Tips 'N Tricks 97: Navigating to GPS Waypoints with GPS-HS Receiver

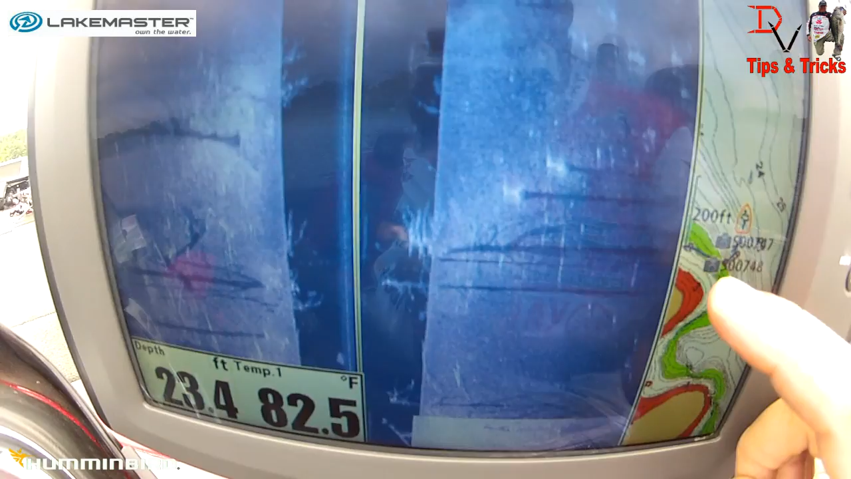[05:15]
On screen: depth 23.4 ft, water 82.5°F
The 748 right here on that edge right in that highlight we go to GPS we can see it right here we can zoom in.
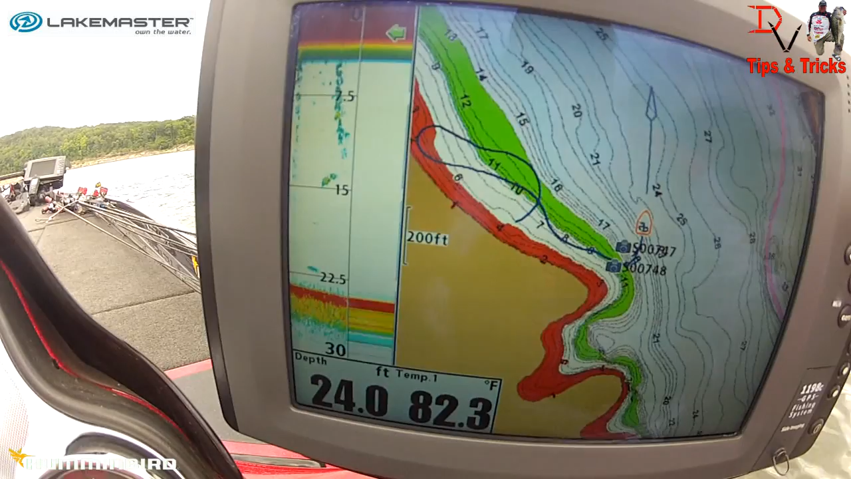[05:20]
On screen: depth 24.0 ft, water 82.3°F
We can zoom in 748 right here in the green that's in our target range and we're going to use all my technology side imaging 360.
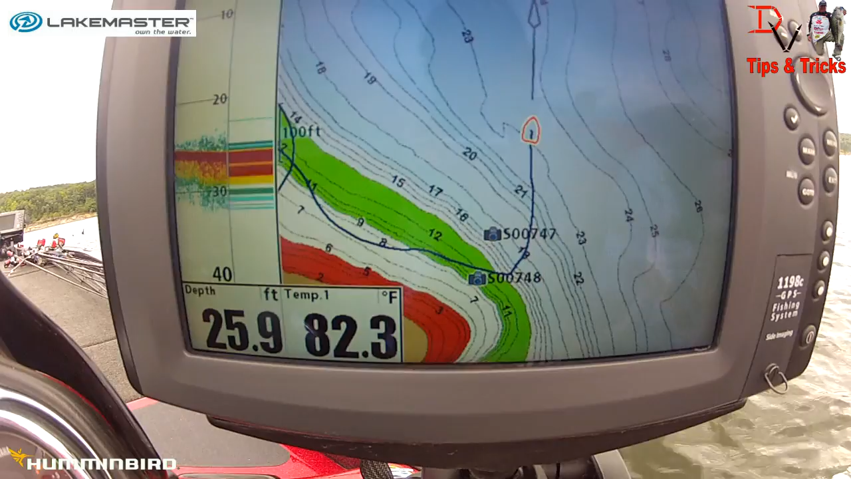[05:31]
On screen: depth 25.9 ft, water 82.3°F
We'll use 360 probably on this to show exactly where that's at. Eye pilot connected. This is cool stuff. Now one thing what we could do is we could use this
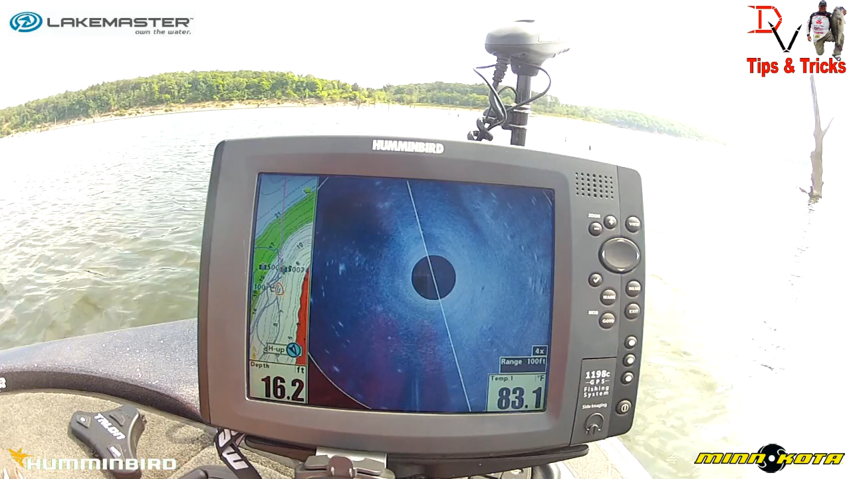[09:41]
On screen: depth 16.2 ft, water 83.1°F
We can use our trolling motor to navigate us. We use our trolling motor to navigate us towards it and we'll use 360 imaging and we'll see it pop up here that same tree. Look at them fish. Guy needs to be fishing that.
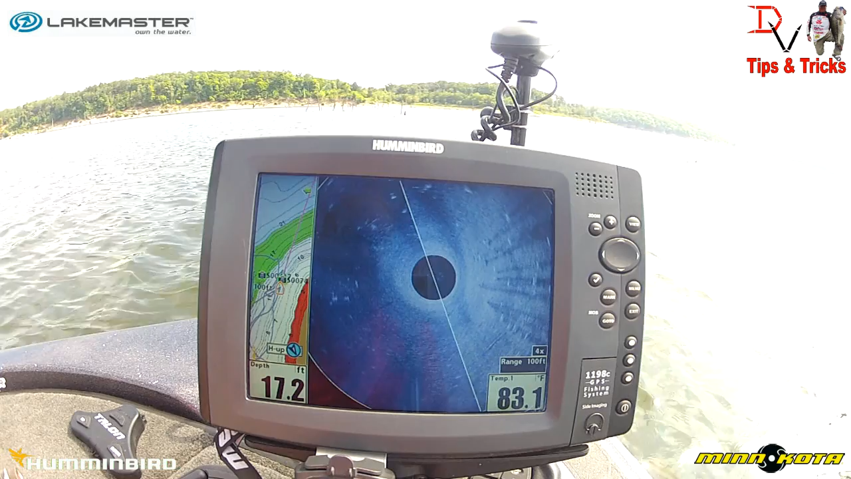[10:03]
On screen: depth 17.2 ft, water 83.1°F
Right here is our tree. There's the shadow from it. Bingo. Right there.
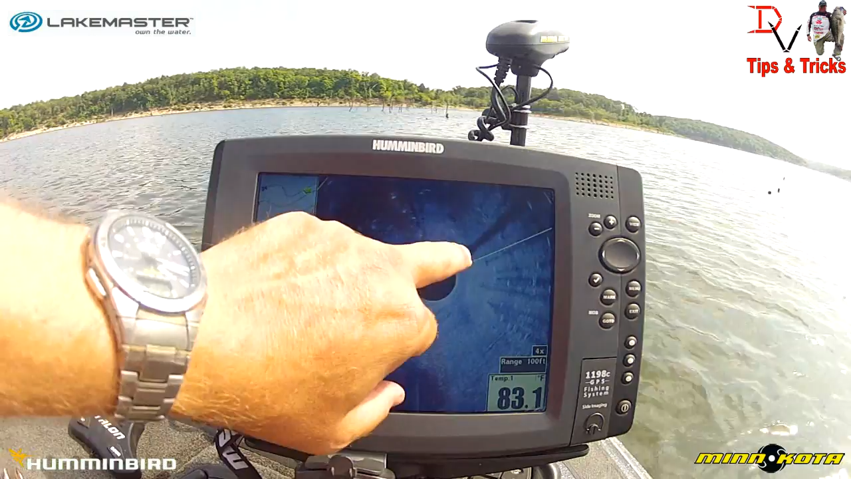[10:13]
On screen: water 83.1°F
Right there is our tree. Right here on top of our GPS waypoint. There's our big tree. There's our thing. We can actually go to menu and we can go to accessories and we can come down here to 360 sonar settings and the bottom one
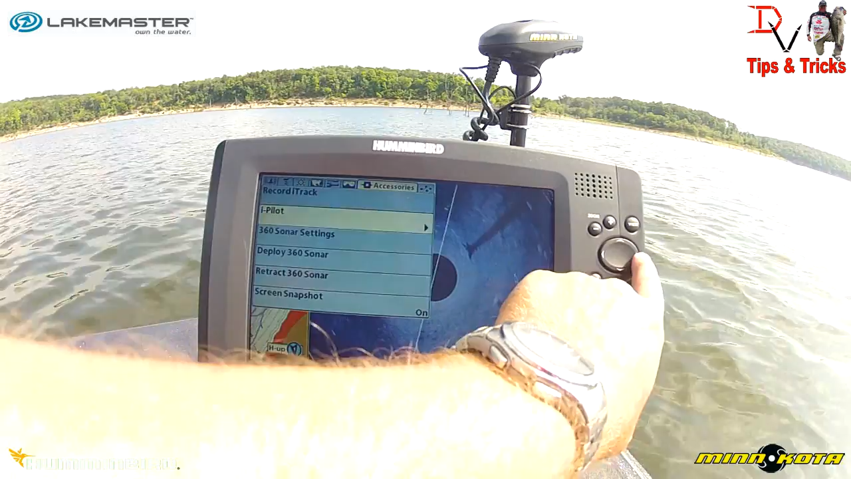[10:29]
navigation is on.
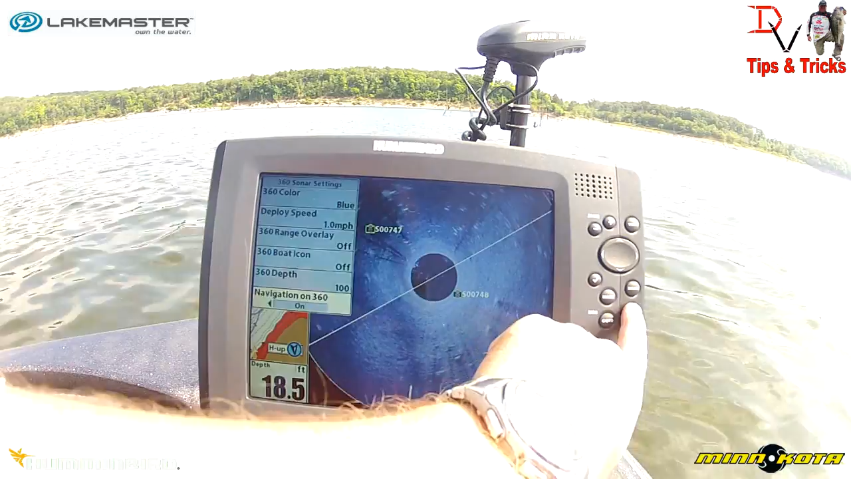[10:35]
On screen: depth 18.5 ft
It'll be right there the next time it comes by.
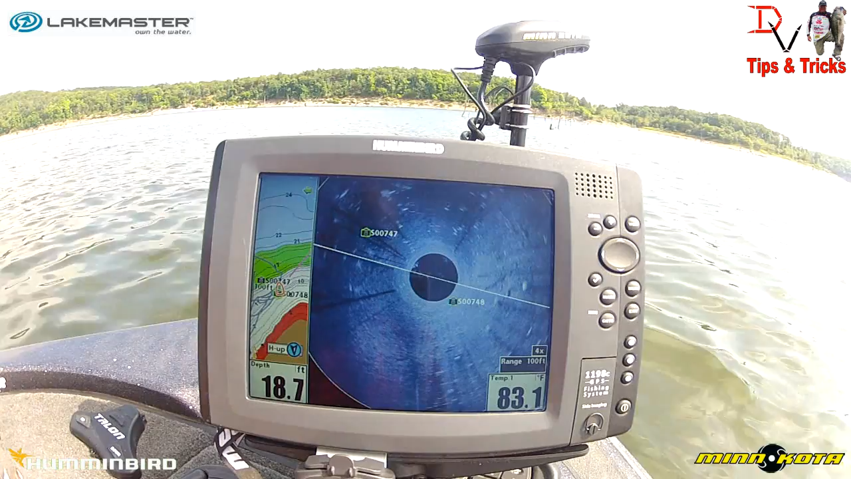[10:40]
On screen: depth 18.7 ft, water 83.1°F
Watch this when it refreshes. Ding, ding, ding. Now right here's our tree and there's our waypoint with
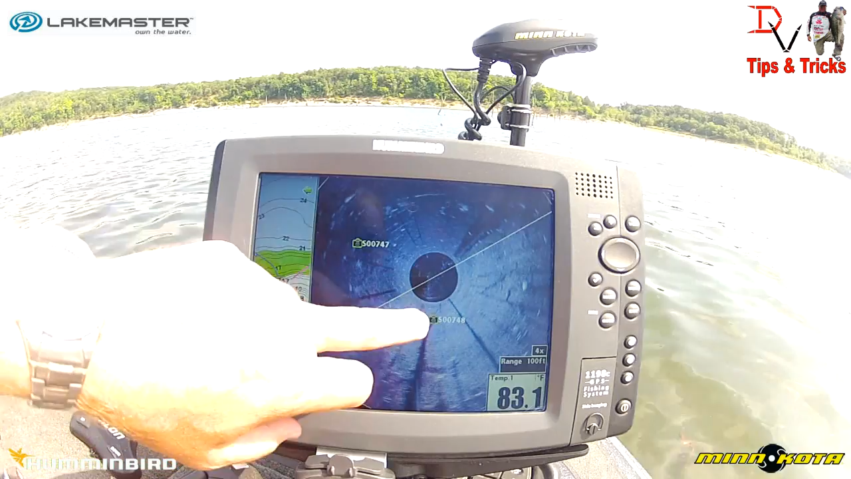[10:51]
On screen: water 83.1°F
360 imaging and GPS mapping. We were dead on there. Isn't that amazing with the Humminbird and the Minn Kota and the Lake Master?